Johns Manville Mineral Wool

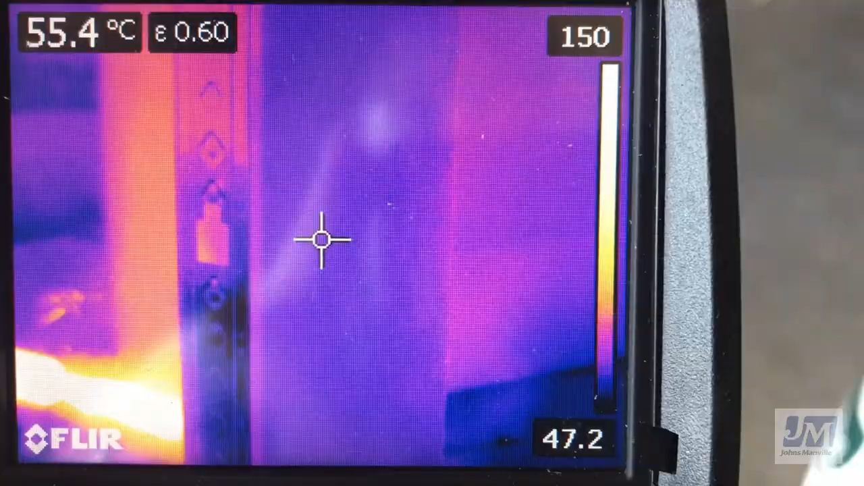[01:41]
On screen: spot 55.4°C
In addition, the OSB has been protected from the fire and infrared imaging used at the backside of the insulation demonstrates a cooler consistent temperature despite the use of a large flame.